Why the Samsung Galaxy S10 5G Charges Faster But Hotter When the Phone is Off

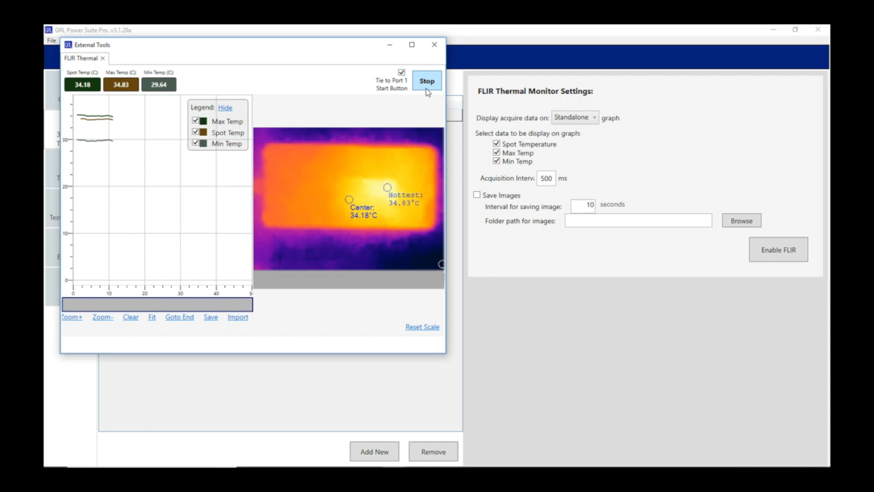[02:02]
On screen: spot 34.18°C, max 34.83°C, min 29.64°C
the connection here you can see the thermal image of the Samsung Galaxy S10 next we can go ahead and select the test operations
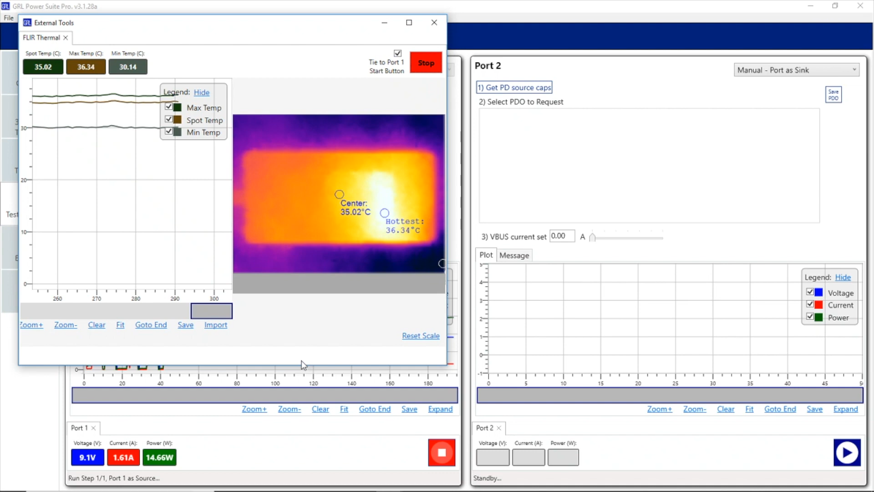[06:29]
On screen: max 36.34°C, min 30.14°C
here the max temperature on the phone is about 36 degrees 37 degrees so that's a little hotter than the surrounding area outside the phone of about 30 31 degrees and we can just leave this running to see how quickly the phone
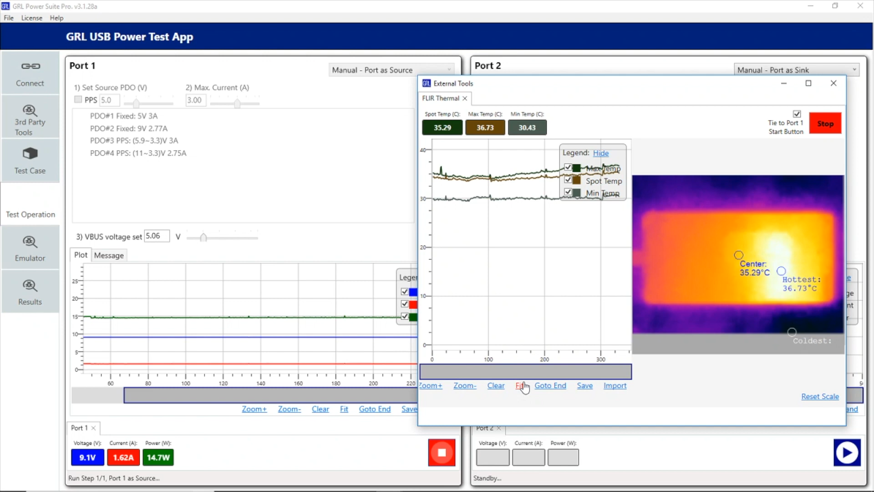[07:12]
On screen: spot 35.29°C, max 36.73°C, min 30.43°C
is charging in this fashion and see how hot it gets over a period of time so we'll go ahead and let this phone charge for a couple hours and we'll come back to see the results